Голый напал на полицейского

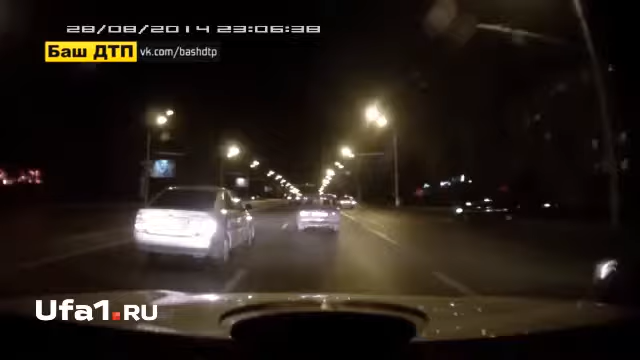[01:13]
Как сообщают очевидцы, байкер начал движение на красный сигнал светофора на заднем колесе, после чего въехал в разворачивающийся легковой автомобиль. Подробности уточняются.